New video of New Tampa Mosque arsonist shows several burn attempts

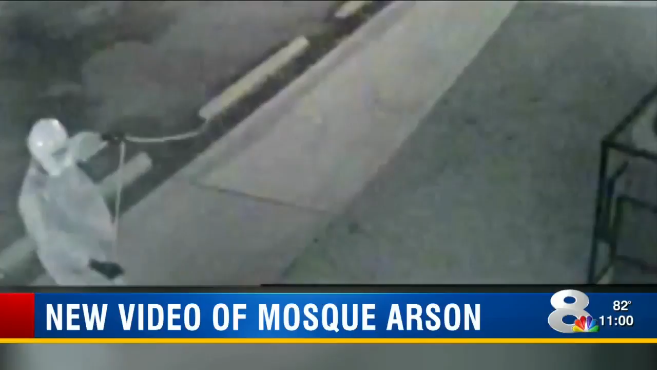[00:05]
NEW VIDEO FROM THE FEBRUARY ARSON AT THE NEW TAMPA MOSQUE SHOWS THIS GUY INTENT ON CAUSING DAMAGE.
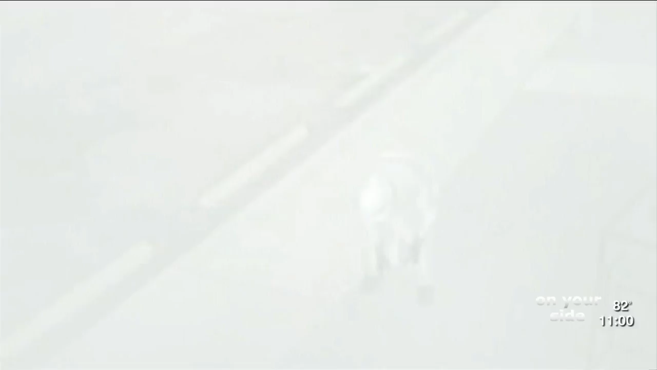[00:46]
WHEN THAT DOESN'T WORK, HE POURS GAS ON THE SIDEWALK AND LIGHTS IT.
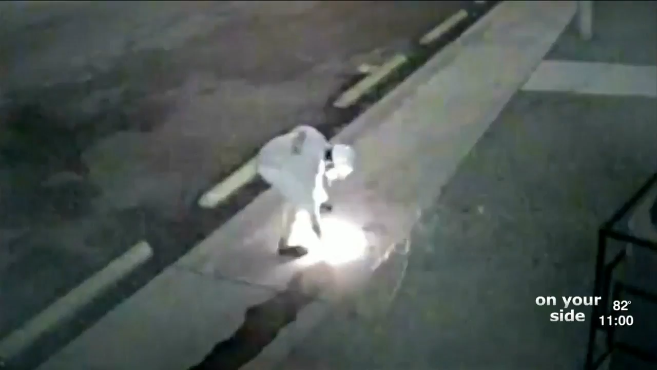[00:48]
WITH NO EXPLOSION, HE RETURNS.
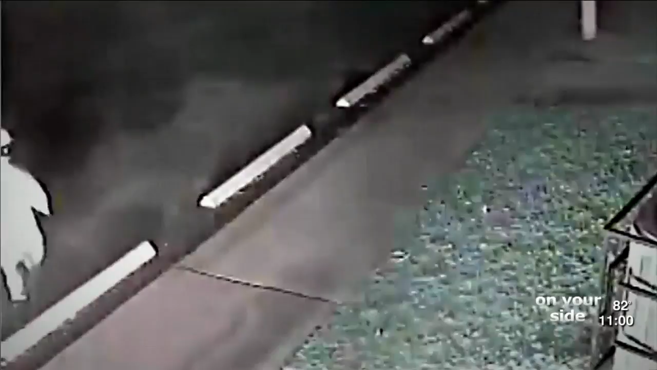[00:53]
OFF CAMERA, HE SETS THE GAS ON FIRE AND RUNS OFF AS FLAMES AND RUNS OFF AS FLAMES AND SMOKE GROW. THIS IS NOT ACTION OF PEACE.